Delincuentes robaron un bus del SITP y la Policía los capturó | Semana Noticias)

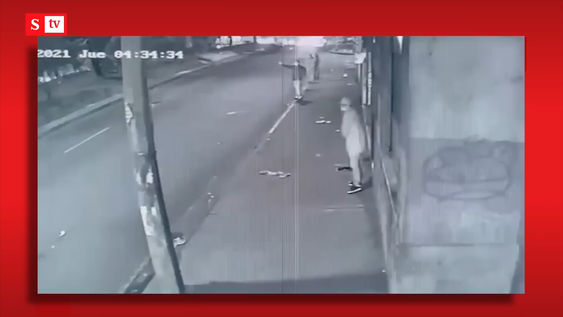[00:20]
Ahí se puede observar el momento ocurrió en horas de la madrugada donde esos tres sujetos que aparecen allí en esa cámara de vigilancia del sector. Esto ocurrió en la localidad de Antonio Nariño según las autoridades en el barrio San Antonio.